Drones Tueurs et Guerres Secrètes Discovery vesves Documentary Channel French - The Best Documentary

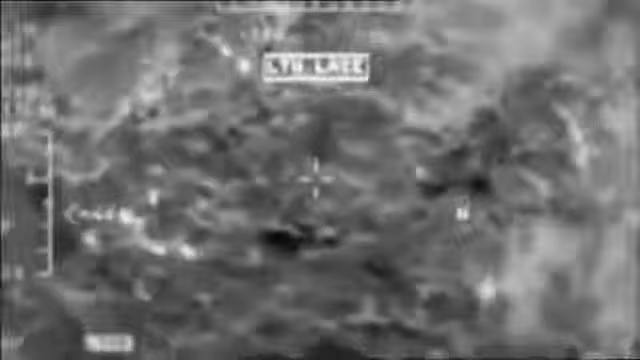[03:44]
C'était le 30 septembre 2011. Les États-Unis exécutèrent la frappe.